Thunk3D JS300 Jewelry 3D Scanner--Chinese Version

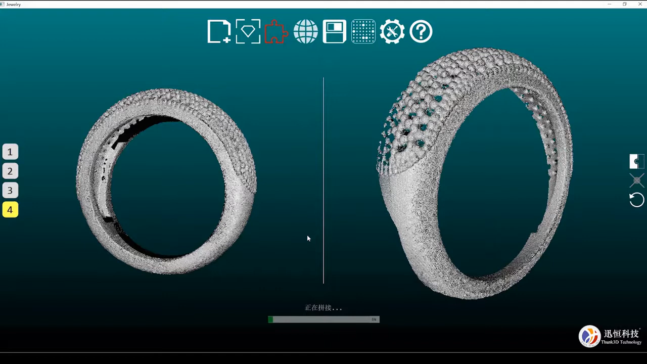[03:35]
咱们就可以借助特征拼接小于16%的时候呢 我们就要进行旋点拼接
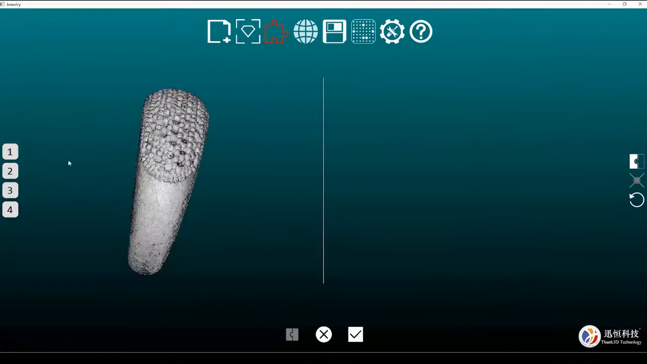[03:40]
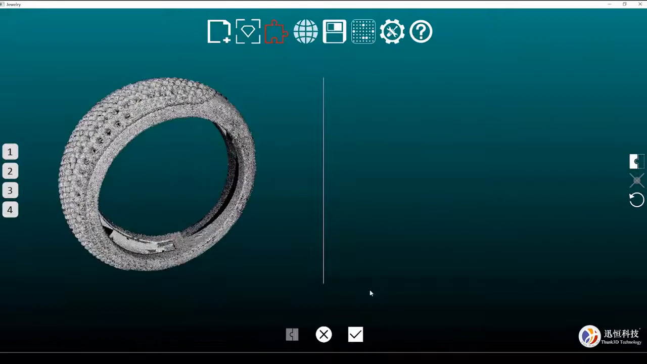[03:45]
拼好之后 我们点击完成拼接注册执行封装 点到面的一个过程
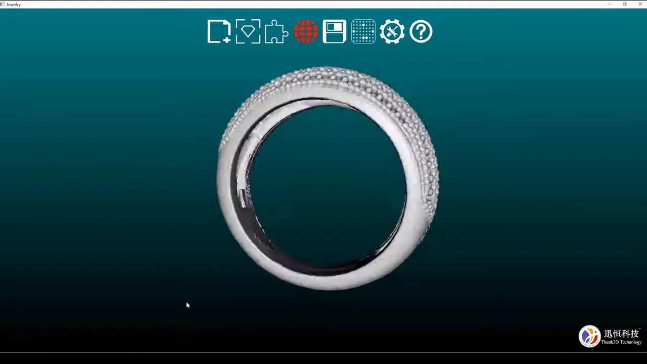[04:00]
封装好之后呢 保存数据